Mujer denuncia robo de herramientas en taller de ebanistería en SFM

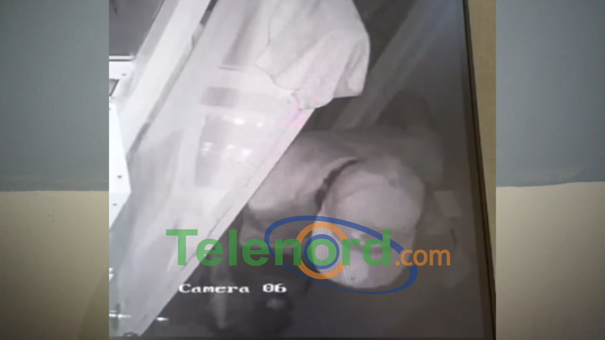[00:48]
Que se encuentre el culpable porque no podemos estar en esa situación de que cada vez que él quiera vaya y entra allá O sea,
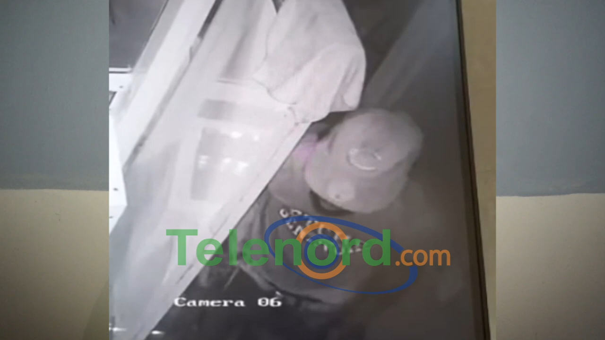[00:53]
ustedes piensan que fue la misma persona que lo ha hecho entonces No sé si es él mismo pero ahora ya yo tengo el nombre y tengo el video claro de quién fue Porque él también dos días antes hubiera ido al taller y también está grabado ¿Por dónde entró?